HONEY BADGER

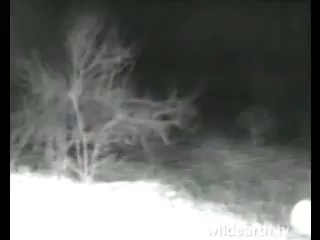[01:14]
Okay, keep going left a bit, Simon. Left a bit. Thereabouts. Have a look around there.
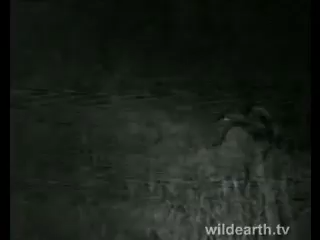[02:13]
Let's see. Yeah, definitely. There's a hyena. Yeah, guys, this is amazing interaction to see. Look at that. Honey badger saying that, you know, listen, don't come too close.
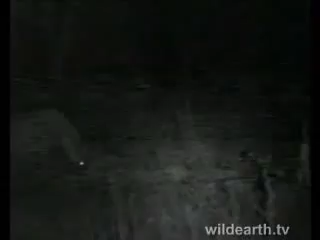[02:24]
I'll try and put a little bit of light there. Focus, Simon. There's still another badger. I can hear it calling. The one has just gone down the hole. Here's the one. Look, running in the front. Look at that. Guys, this is to explain it. It's incredibly amazing, baby. There's the one coming out. I mean, there's the one running.
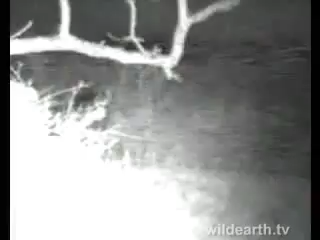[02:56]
One just went down a burrow there, and they're busy chasing the hyena now. Look at that. Look at that.
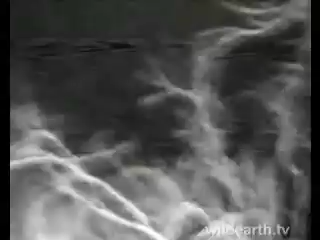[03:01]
There, right by the hyena. Look at it. Simon, get it.
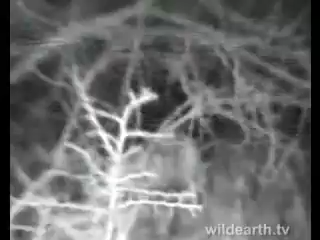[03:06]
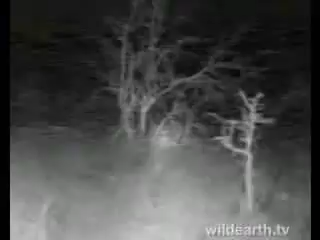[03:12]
Guys, the hyena is busy getting a hiding here from the badgers. Look at that.
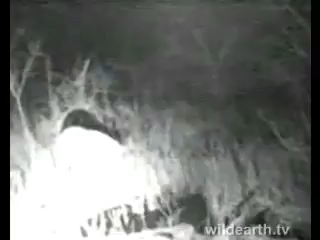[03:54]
thought. Copy. Guys, it's hyena, I think. What's going on here now? Honey badgers have just moved off. Yeah, I can still see an eye. Let's try again. There's the badger.
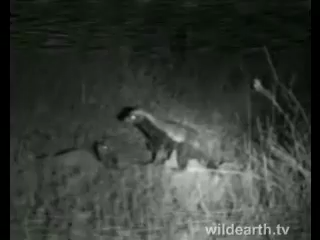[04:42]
Focus, please. Guys, this is unbelievable to see this.
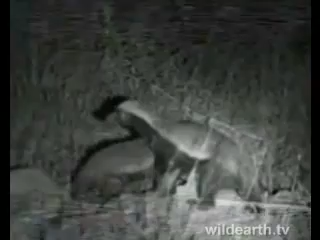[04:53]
I mean, badger is extremely special to see two and the interaction with any with the excuse me. With Hyena as well. That was my point.
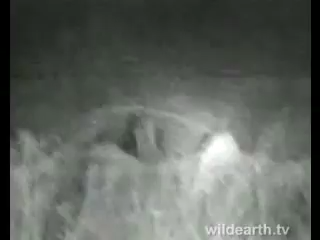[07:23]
Try and improve our signal without disturbing the badger. Again, we've got the huge benefit here that the badger is thinking we haven't seen it because it's still in the dark. Audio is good. And the signal's better.
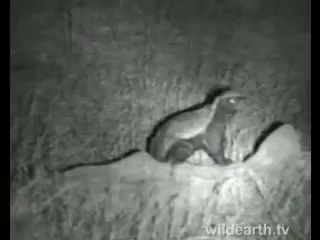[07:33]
Fantastic. Again, just an amazing experience to see this.
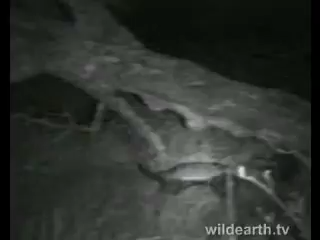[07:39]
See something down in that termite mound that these badgers are after. I'm going to be quiet a little bit as well. Let's just give these badgers a chance to come back.
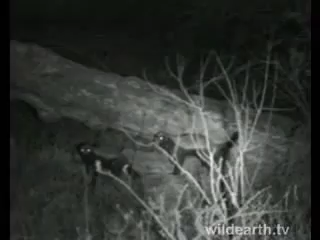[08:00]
Amazing, it's going to climb up the log. Guys, you have no idea how special this is.